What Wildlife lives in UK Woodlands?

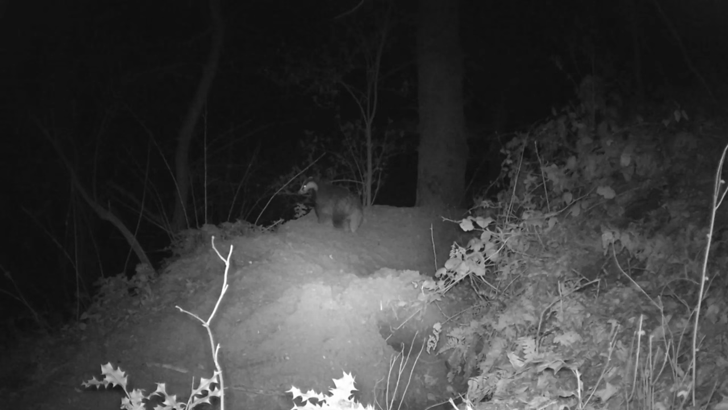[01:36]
Now you'd be very lucky to see a badger given they don't usually emerge from their underground homes until it begins to get dark and return again before daylight. Badgers often follow the same well-worn
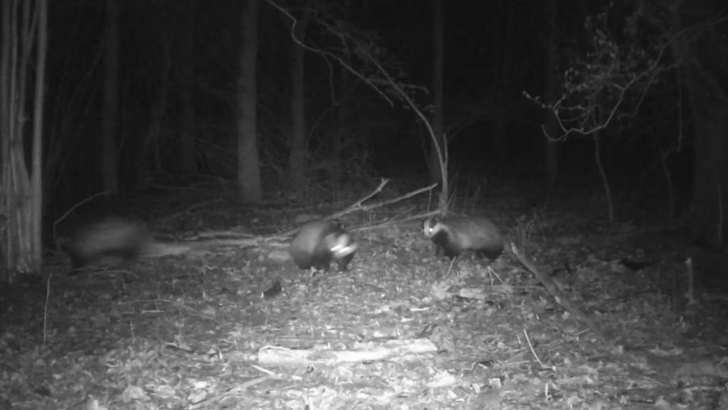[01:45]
routes on their nightly forays for food and although they are omnivores and will eat berries and vegetables, they are in fact the UK's largest land-based predator,
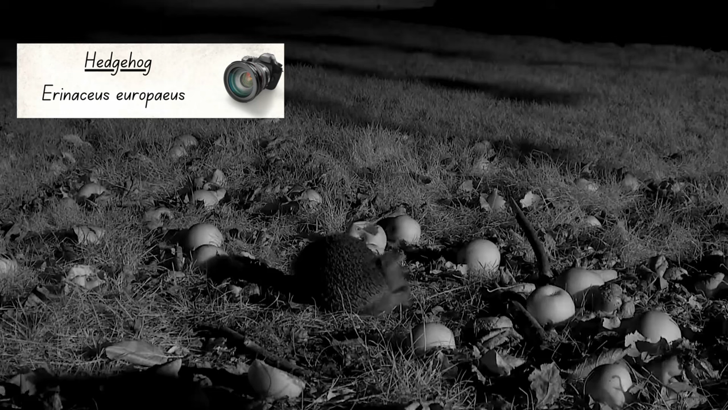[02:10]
Just like badgers, hedgehogs are mostly nocturnal,
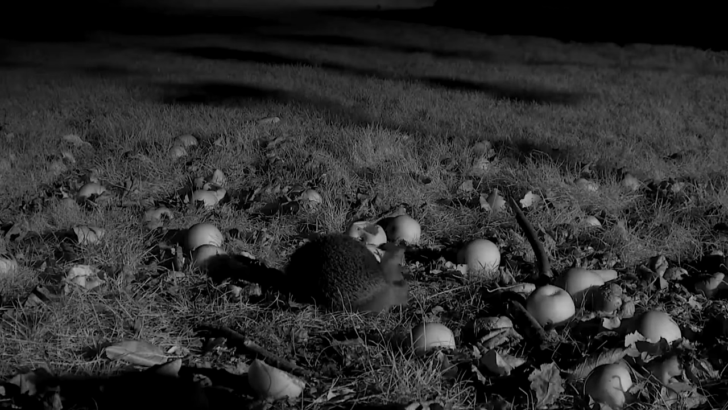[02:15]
although you might see them out in the late evening, especially during the summertime. Hedgehogs are covered in between 5,000 and 7,000 spines and if they are threatened, they can roll into a protective ball.
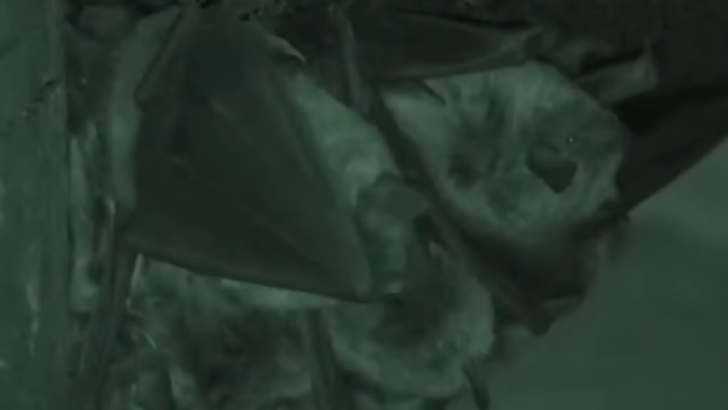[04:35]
Their fingers are joined by thin membranes which spread to make their wings and allow them to be the only mammal capable of true flight.
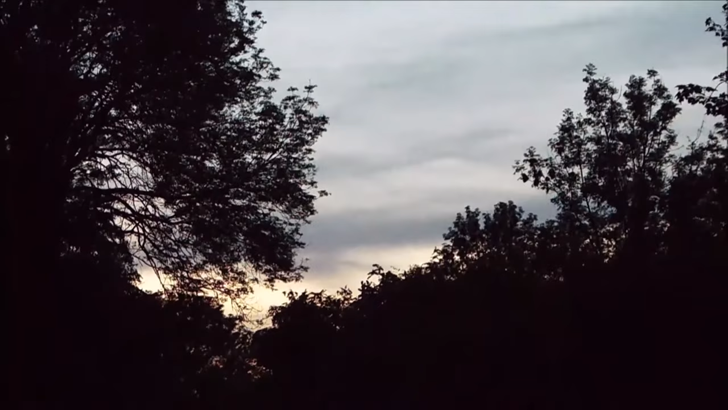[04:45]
In the UK, there are 18 species of bat with at least 12 of them using tree cavities and cracks within bark to roost.
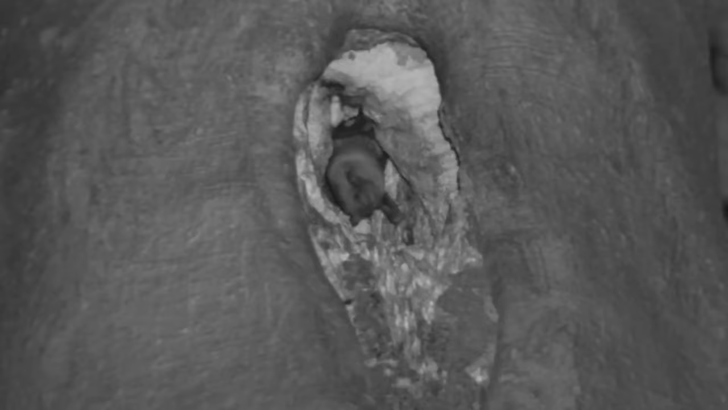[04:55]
A lot of these species also hunt within woodlands and some of them are even capable of snatching insects from
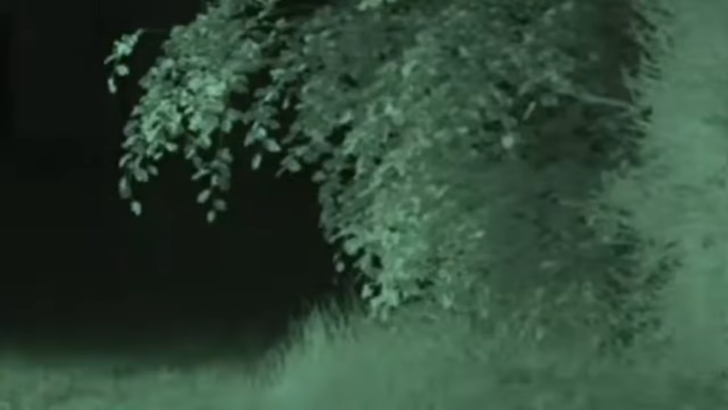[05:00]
leaves and branches as they pass by.